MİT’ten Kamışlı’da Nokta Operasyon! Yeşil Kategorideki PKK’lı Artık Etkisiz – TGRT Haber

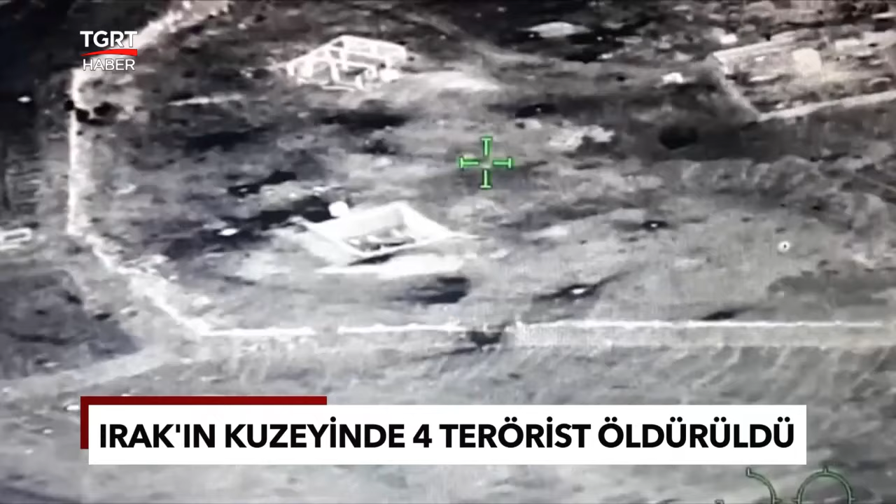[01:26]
Kuvvetleri tarafından gerçekleştirilen operasyonda etkisiz hale getirilmişti.
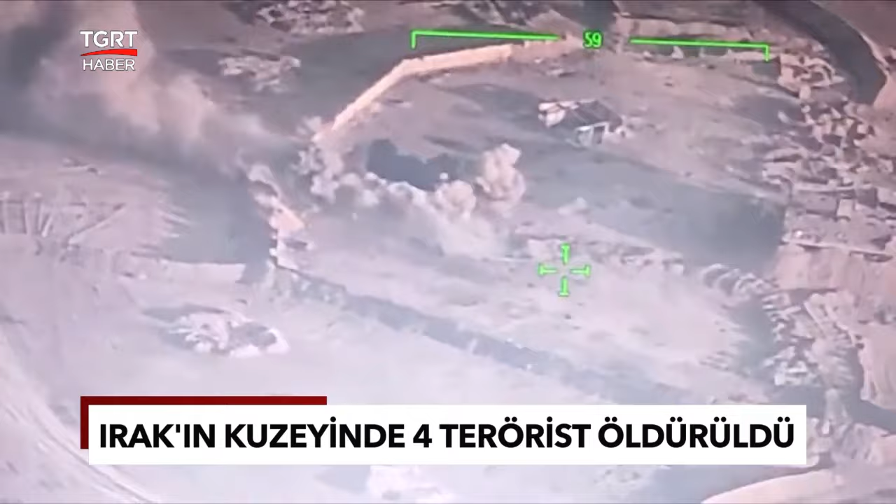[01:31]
Bir diğer operasyon ise Irak'ın kuzeyindeki Kandil bölgesinde düzenlendi. Bölgede tespit edilen 4 PKK'lı terörist, hava kuvvetleri tarafından etkisiz hale getirildi.